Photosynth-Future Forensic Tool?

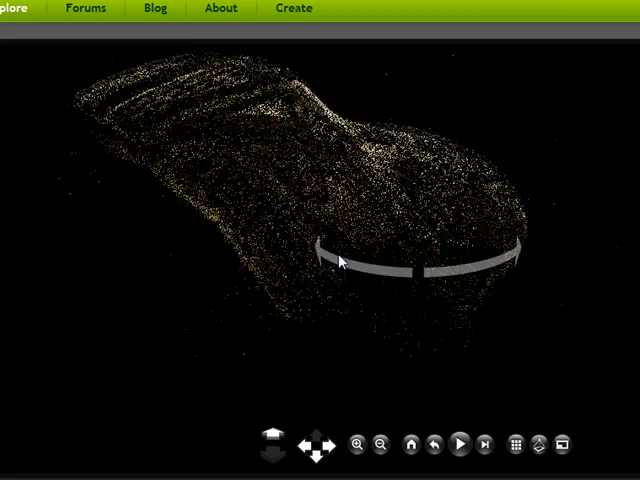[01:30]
there you go you can see a number of points and what it's done here is it's taken points that
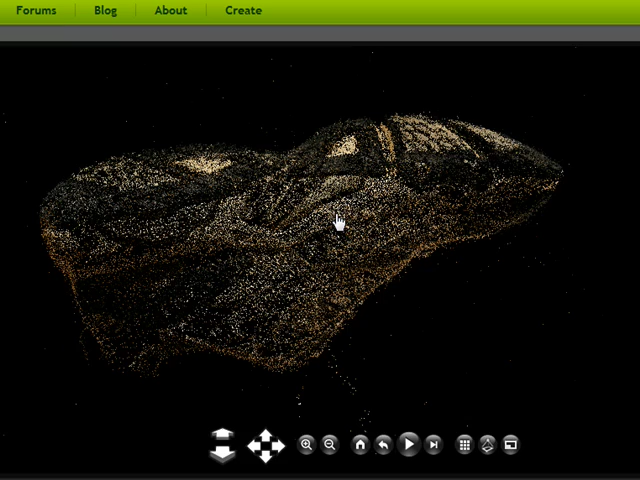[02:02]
house so this is very very interesting another example that I have here is a point cloud of a footprint and normally when